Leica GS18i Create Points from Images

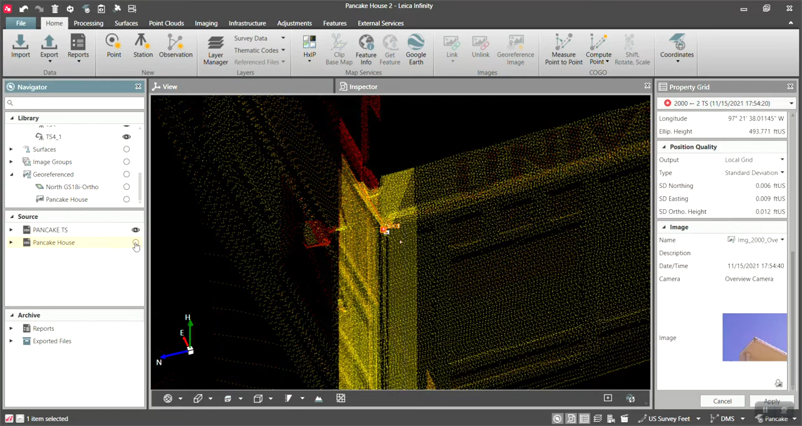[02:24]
I'm going to turn off this, turn off this. And I'm going to go ahead and just delete some of these points because I've clearly done this already. So I want to do it again.
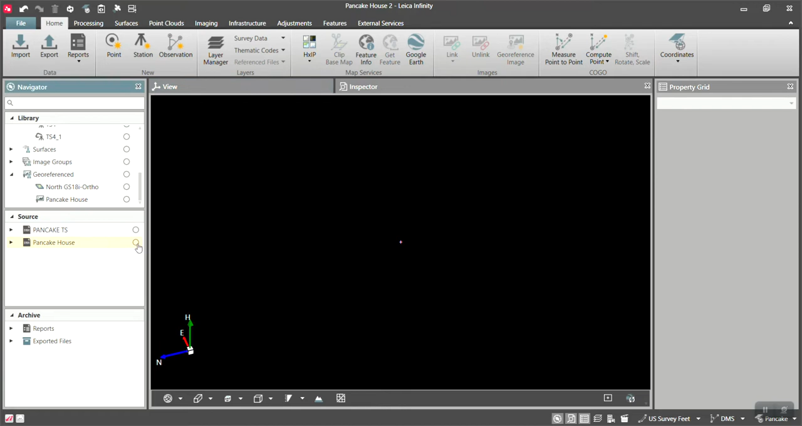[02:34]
Turn this back on and I need to delete point number
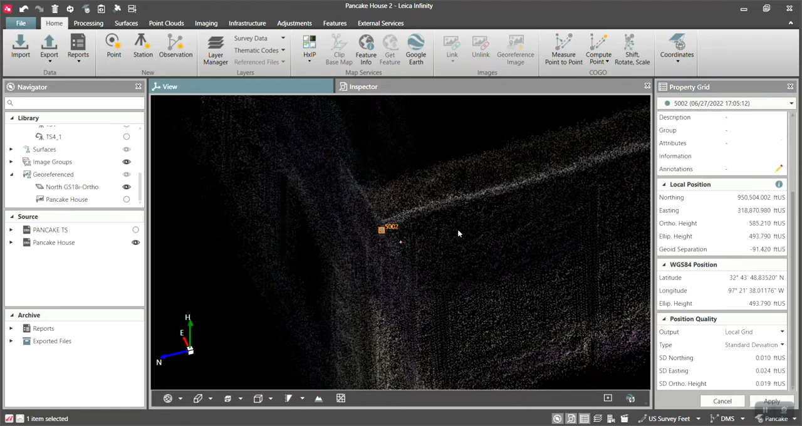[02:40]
5002. Let's just delete that out. There we go. All right.
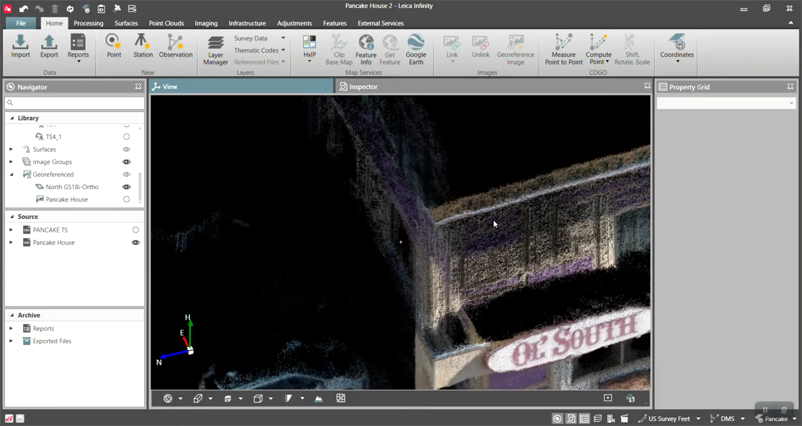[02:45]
Now this data here is the 18i data, you know, essentially created as a point cloud.
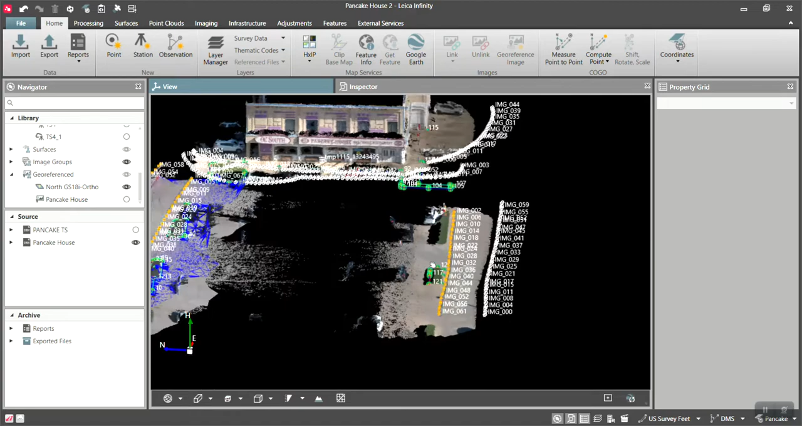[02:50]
I even generated a surface out of it on one of the areas.
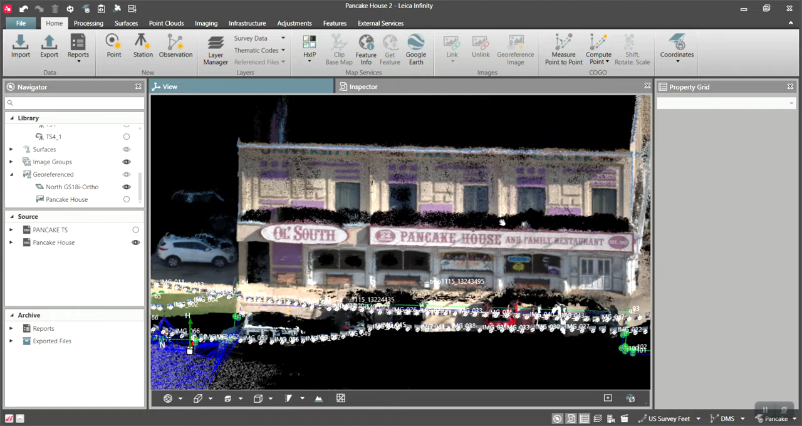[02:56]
But that's not that's not the main reason we're here to be that point right now. So let's turn this off and let's get the corner of of that building. So here in infinity, I'm going here to imaging and I have some image groups already created image groups.
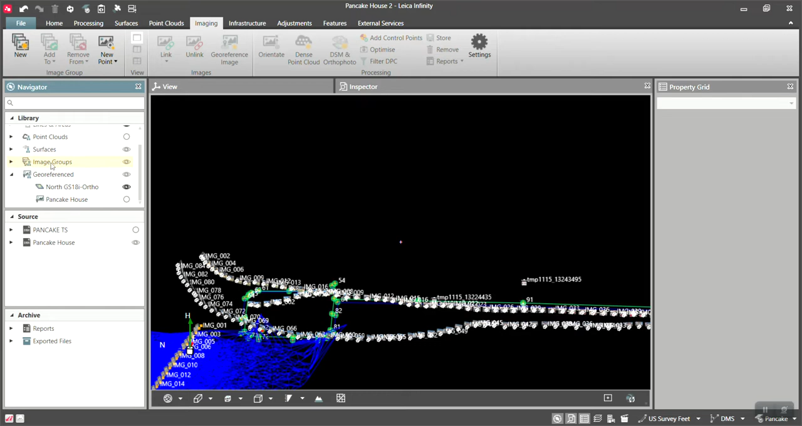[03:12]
And so I have the building, all my different walks combined to the building. I also have the north and the south. So building so I can go here to new point from the building. What happens is it pulls up.
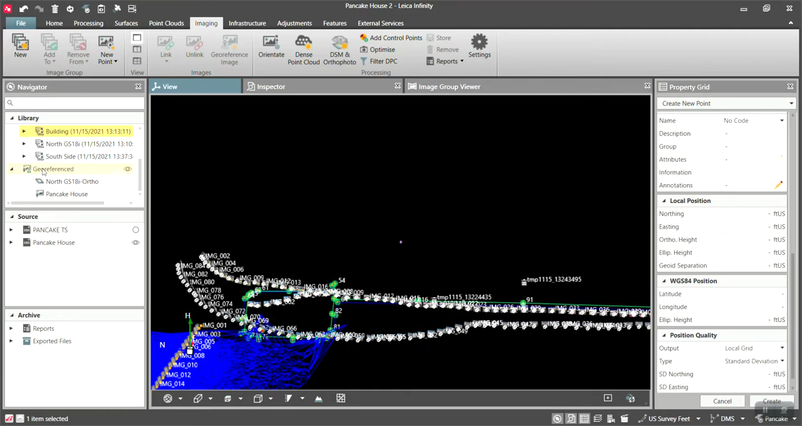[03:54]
Let's turn my points back on. It was the bottom corner.
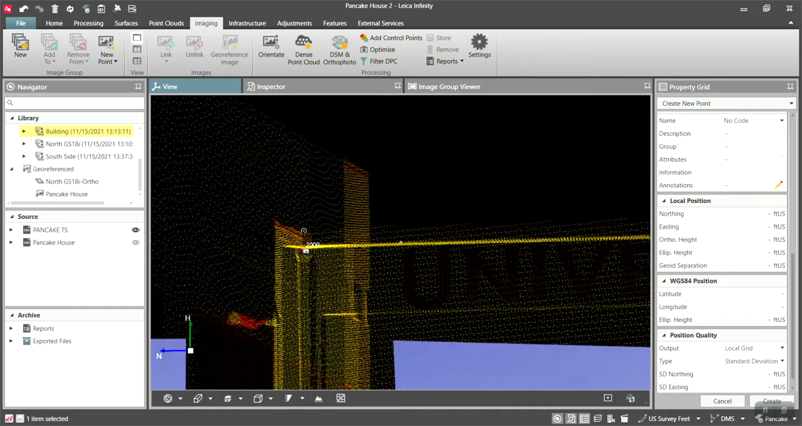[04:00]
I'm going to turn these image frustrums back off just so I can see this a little better. I don't care about the photos. So let's turn these back off.
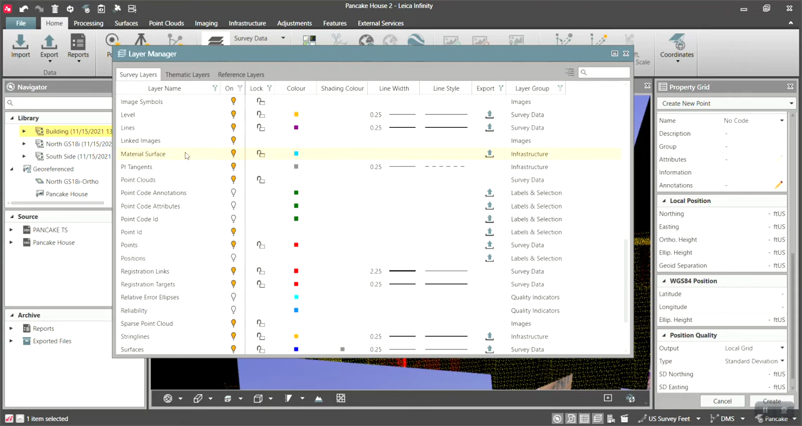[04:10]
Image frustrums right here. Boom. There we go. All right.
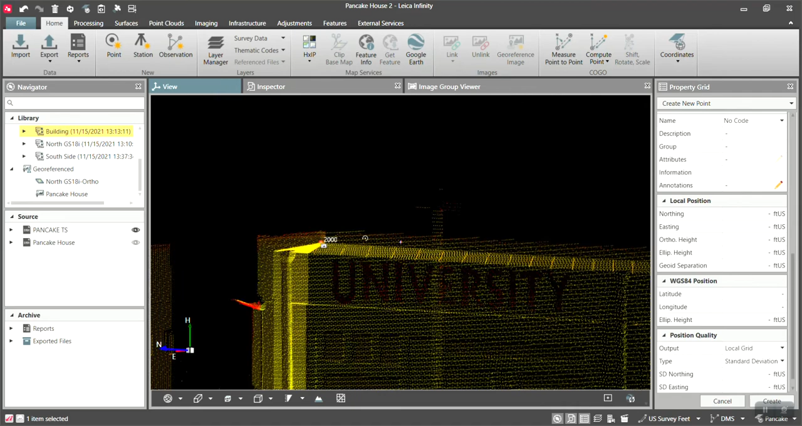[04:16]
So make sure I'm picking the bottom. So from right here, we pick the bottom. Now I'm just going to pick right there. There it is.
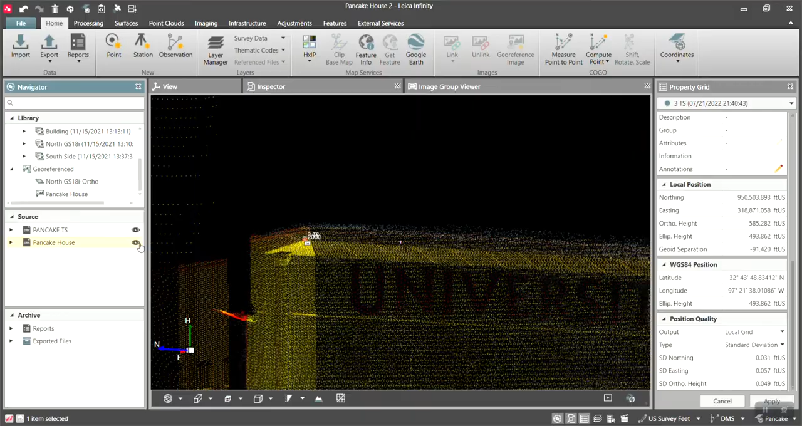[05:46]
And there are the two points. We've got point number 2000 and we also have TS.
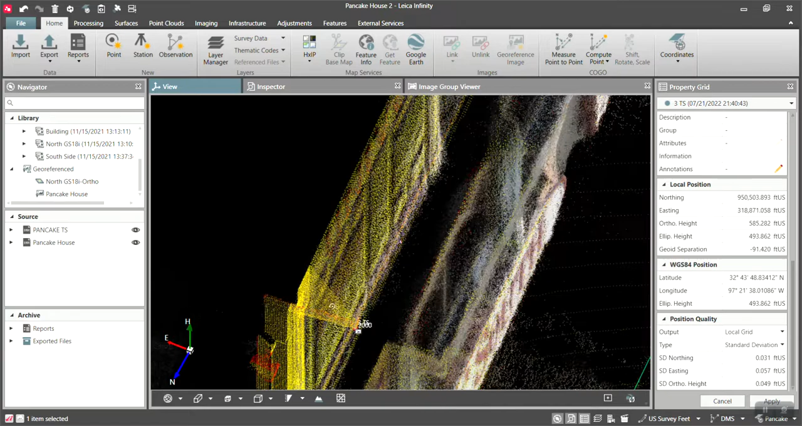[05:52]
It's, let me turn off these point clouds here. Turn those off and let's turn off the point clouds.
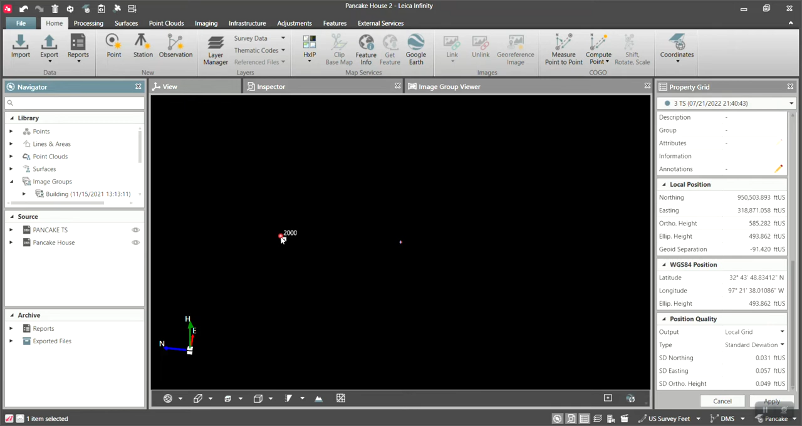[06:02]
Both points are sitting right on top of each other.
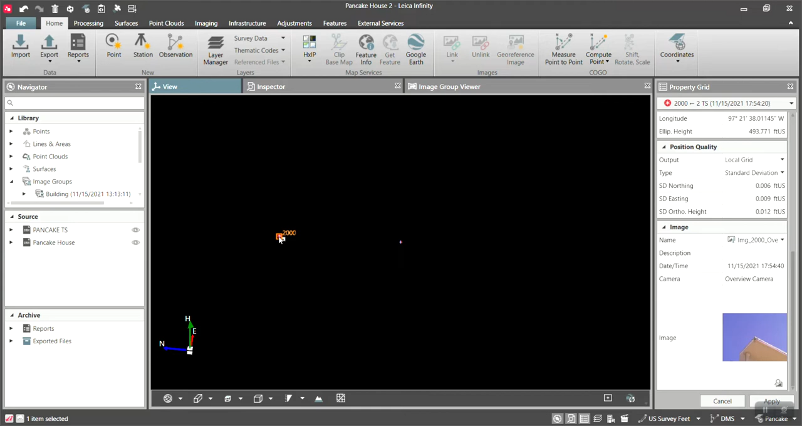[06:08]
So, boom, turn this back on.
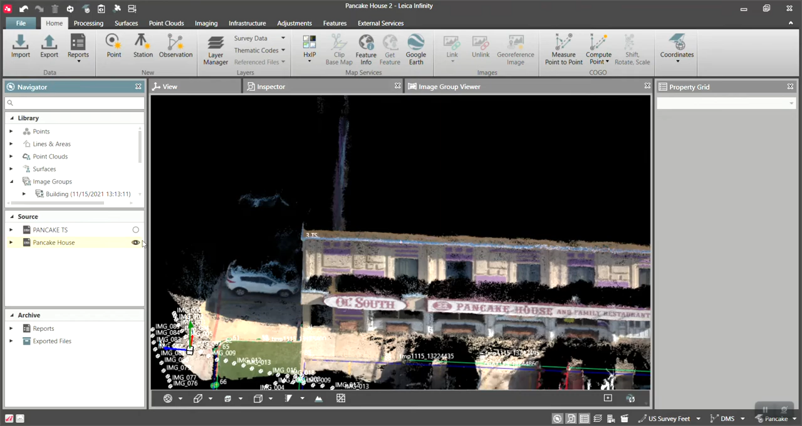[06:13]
So it was 3TS and point number 2000. So we can go here, measure point to point. We can go point number 2000. Hey, 2000 to 3TS right there.
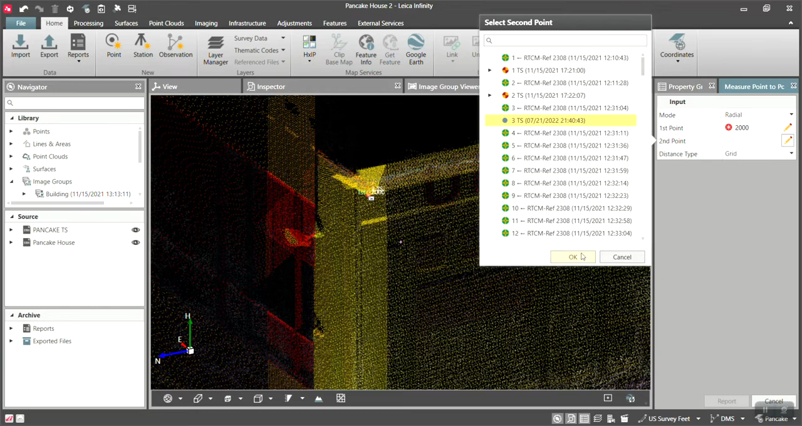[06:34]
And there's the distance between the two. So maybe a slope distance of a 10th. We say I was pretty quick at picking those. I probably could have done a little better job, but that's how easy it is to pick points off the, uh, off the images.
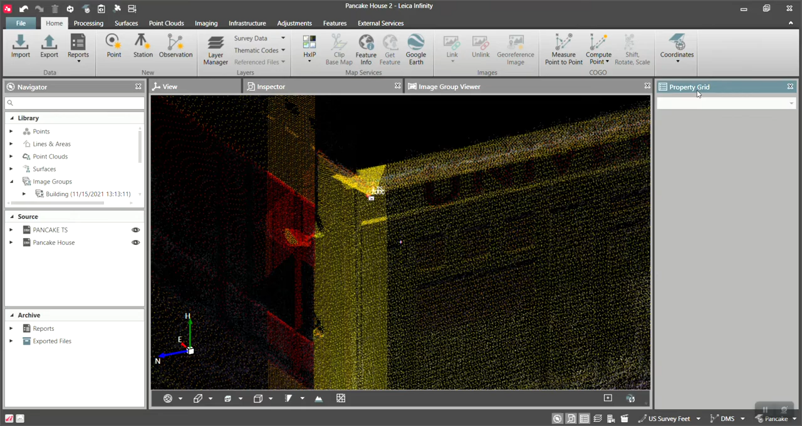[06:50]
That's really easy to do that. And this right here is at the extent of it. You know, you're within a, you know, a 20 meter range or 30 meter range max to get that.
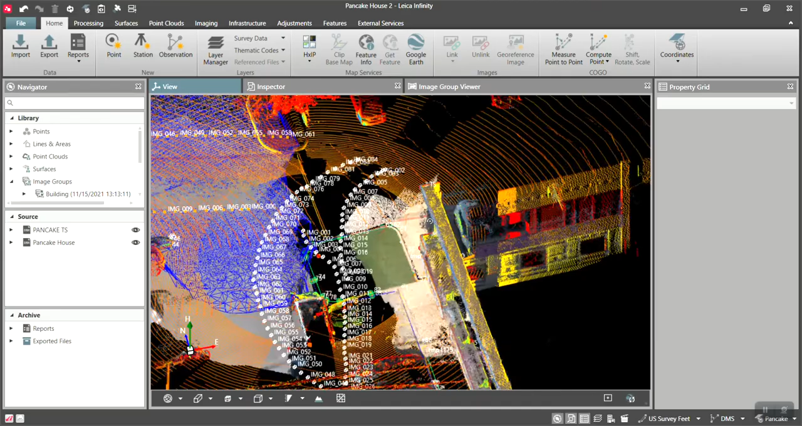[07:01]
And so I would say this is about, you know, two stories up.
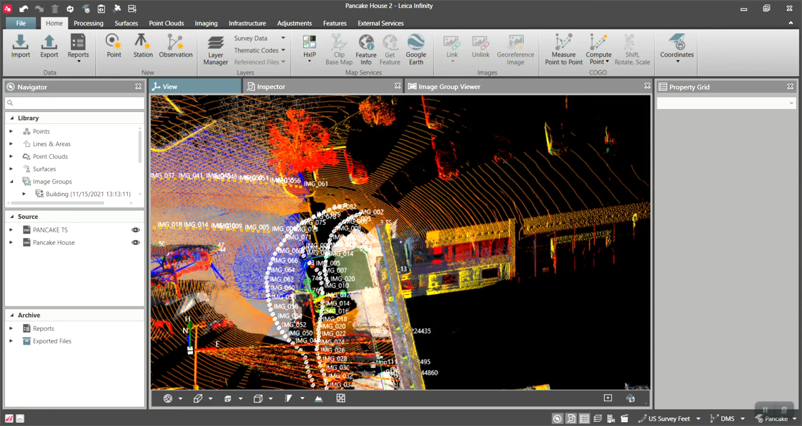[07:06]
I had to be back here with this best, this walk right here is one that got the upper.